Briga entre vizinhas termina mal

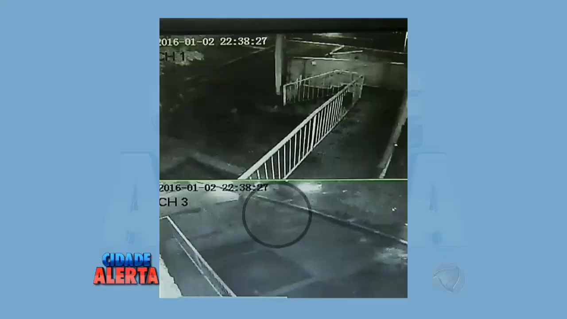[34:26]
Esse homem que vai sendo preso é o suspeito e ele foi identificado graças a esse circuito de segurança que mostra que às
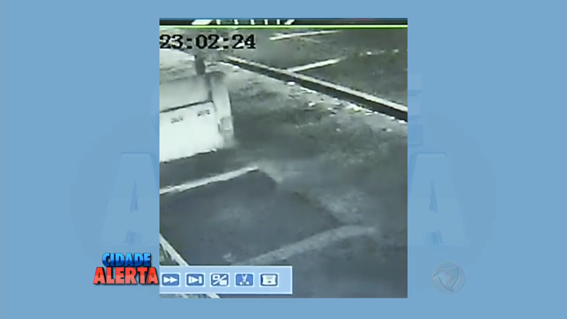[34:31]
10h40 da noite se aproximava o assassinato dessa advogada. Põe no ar. As imagens do circuito de segurança da casa são as principais evidências da polícia civil nas investigações da morte da advogada Cíntia Paula Fávero, de 35 anos. Ela foi morta com 22 facadas na casa onde morava,
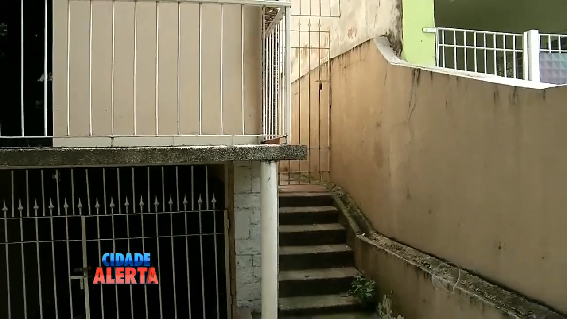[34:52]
na Vila Teixeira, em Campinas. A câmera de monitoramento flagrou a entrada de um homem no local.
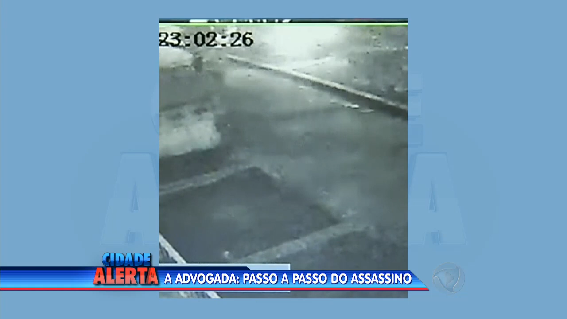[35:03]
Ele permaneceu por cerca de 5 minutos na residência e saiu. Em depoimento à polícia civil, o suspeito confirmou ser o homem que aparece nas imagens do circuito de segurança,